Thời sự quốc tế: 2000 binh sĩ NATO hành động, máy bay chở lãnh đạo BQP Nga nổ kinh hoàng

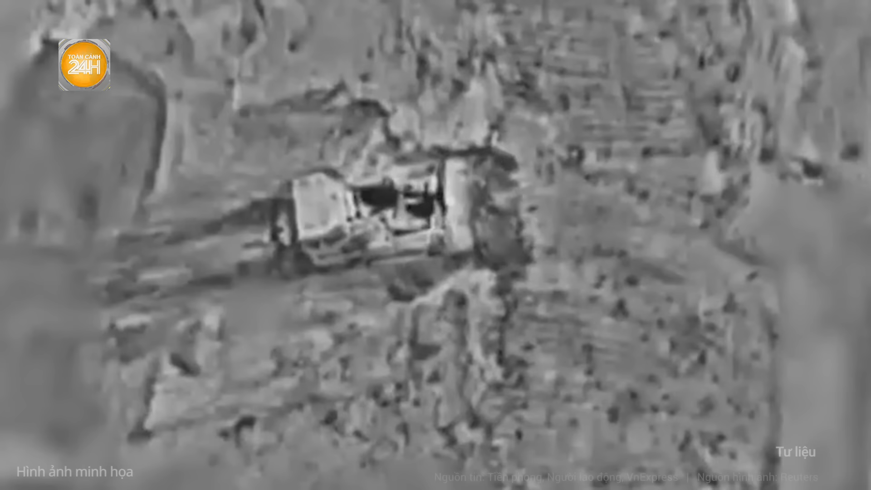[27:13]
Cuộc tấn công diễn ra rất gần đồn của Unifin và
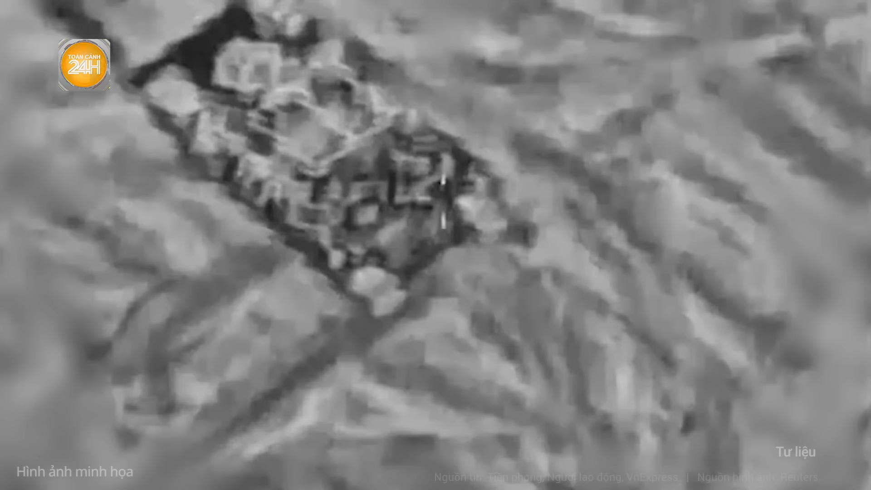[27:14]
một chiếc xe tăng giúp sơ tán những người bị thương và sau đó đã lùi vào đồn của Unifin.
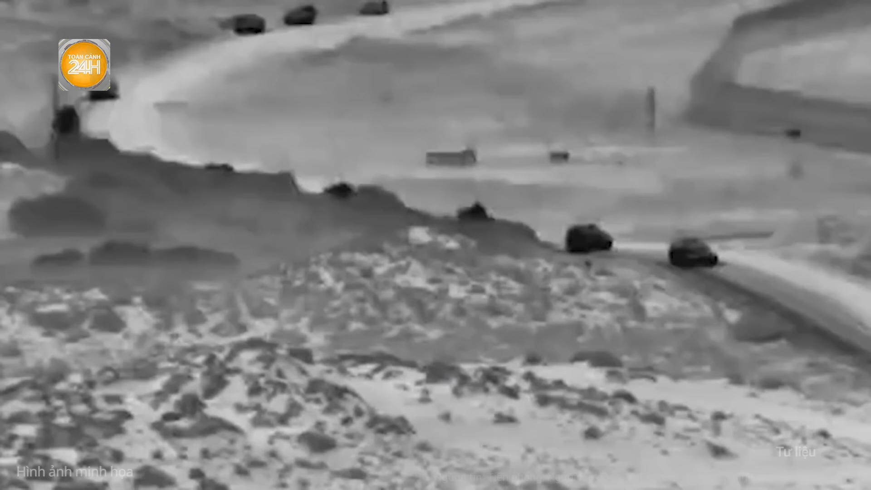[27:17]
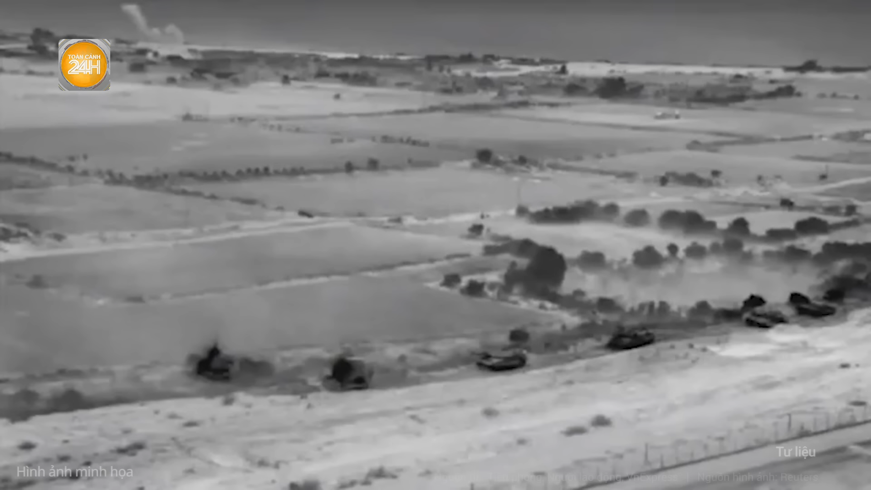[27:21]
Trong một tuyên bố, quân đội Israel nói rằng đã tạo khói để che chắn hoạt động sơ tán những binh sĩ bị thương,
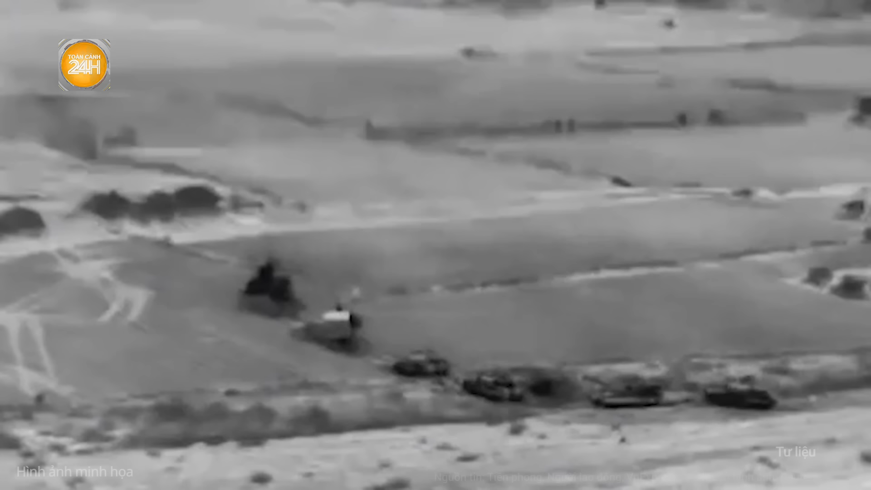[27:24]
nhưng hành động của họ không gây nguy hiểm cho lực lượng gìn giữ hòa bình của Liên Hợp Quốc.